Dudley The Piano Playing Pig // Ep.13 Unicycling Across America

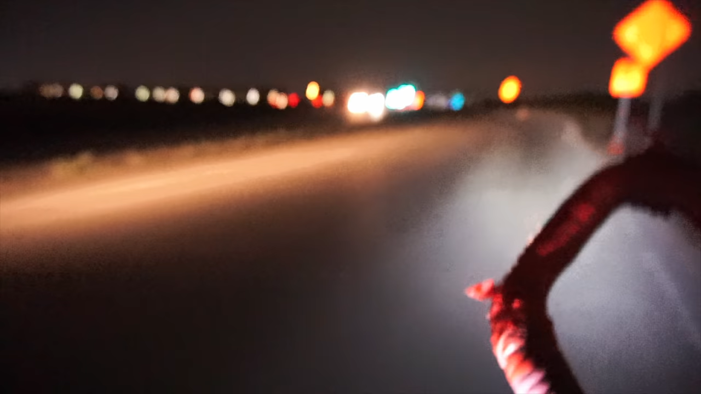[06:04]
In addition to the distance, navigating Dallas's city streets at night was particularly shattering, but the desire for a soft bed and warm shower was strong, and I arrived just before midnight.